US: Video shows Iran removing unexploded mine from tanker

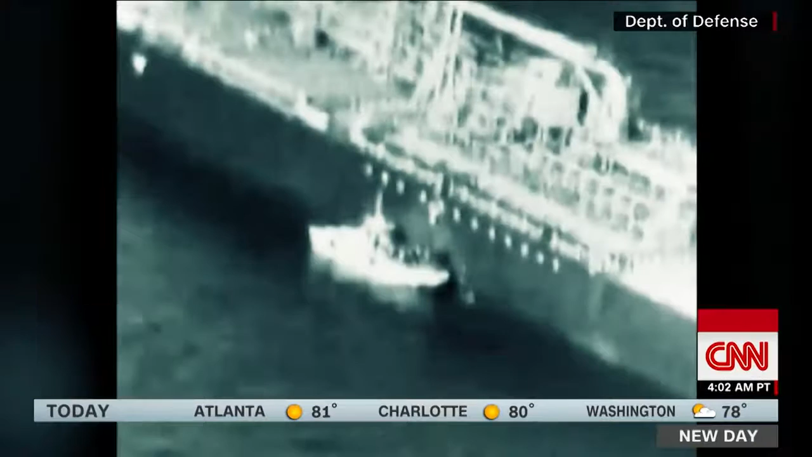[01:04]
This dramatic new video released overnight shows a small boat approaching the Kokuka Courageous tanker. You can see an individual removing an object from the tanker's hull.
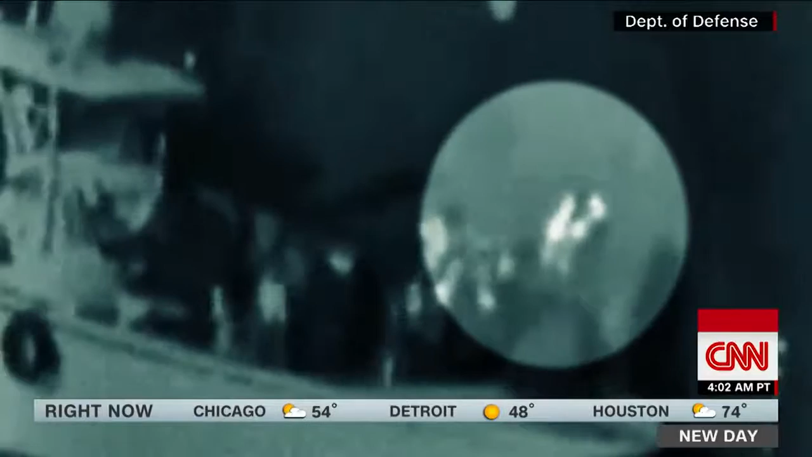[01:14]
U.S. military officials say that object is likely an unexploded mine
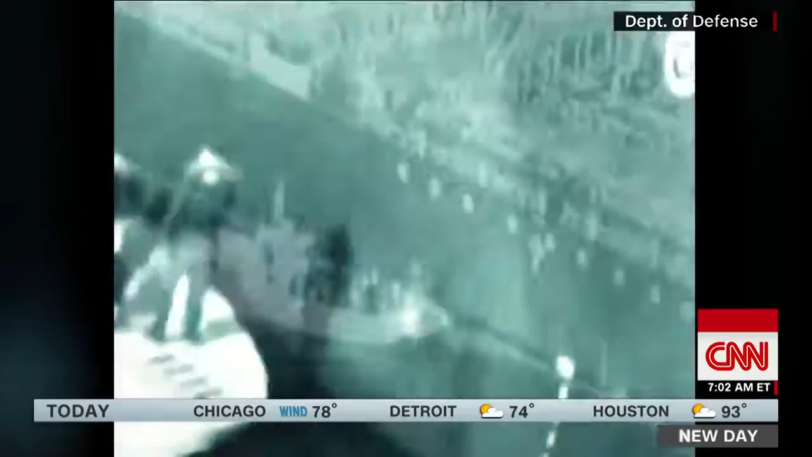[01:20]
removed by Iranians just hours after the initial explosion.